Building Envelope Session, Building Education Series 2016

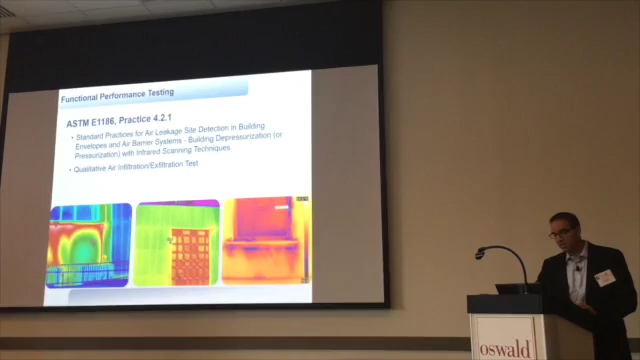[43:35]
And to complicate it, there's seven different ways you can complete this test.
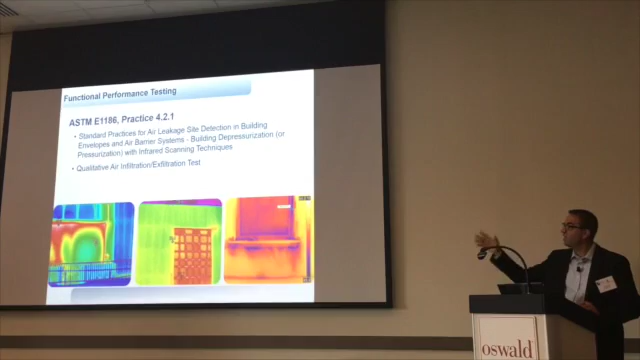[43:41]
So you can't just say, hey, go out and run an E1186. What you need to say is you want to run an E1186 4.2.6,
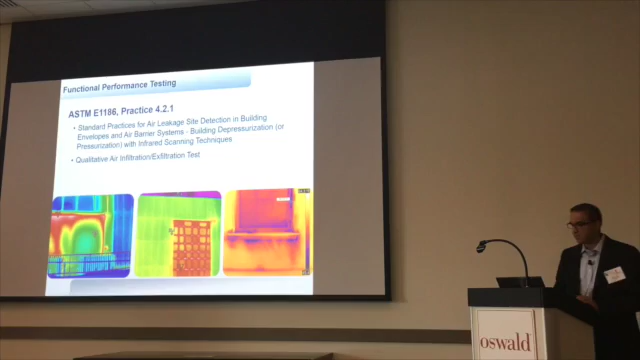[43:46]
for example, if you want to do maybe infrared or smoke or bubbles.